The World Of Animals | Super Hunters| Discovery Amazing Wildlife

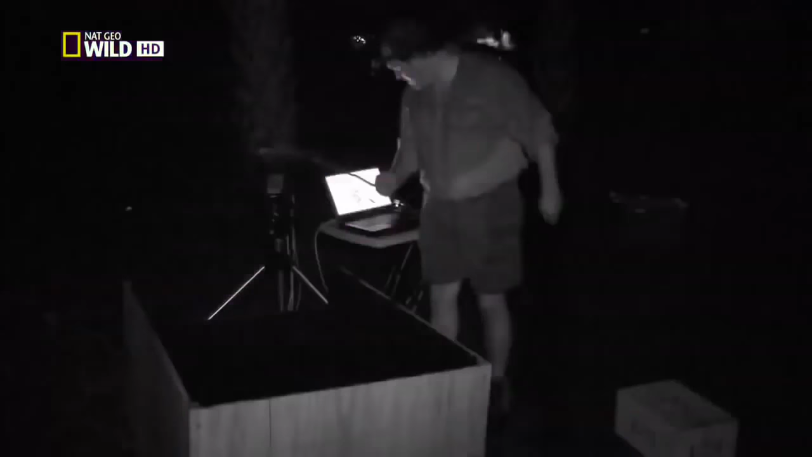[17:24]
Он высовывает язык, как только шарик оказывается рядом. Интересное ощущение, когда не видишь щитомордника, а он прямо перед тобой. Сейчас был бросок. Я скорее услышал, чем увидел его. И он не промахнулся.
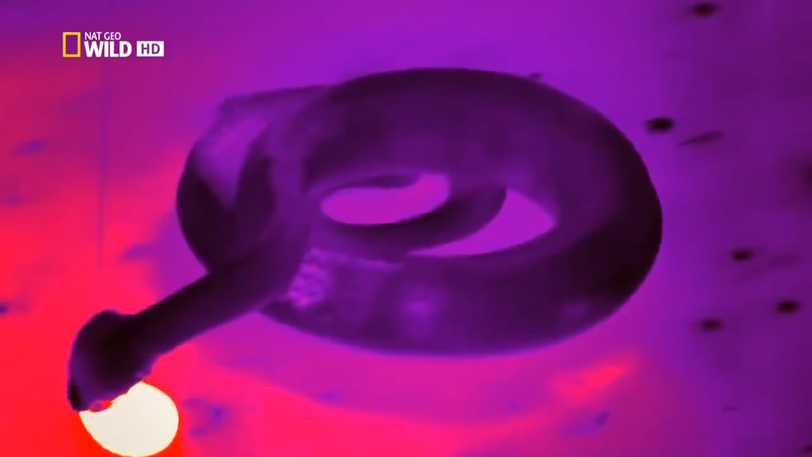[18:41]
И так смотрим на количество кадров. Высокоскоростная камера 120 кадров в секунду.
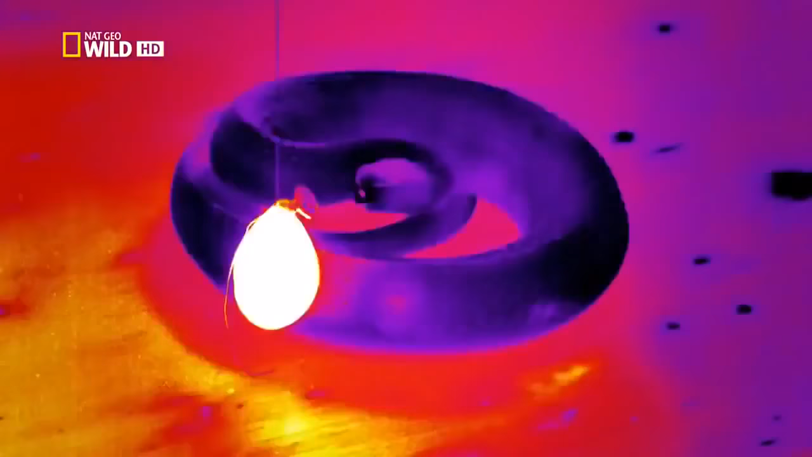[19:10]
И все это в полной темноте.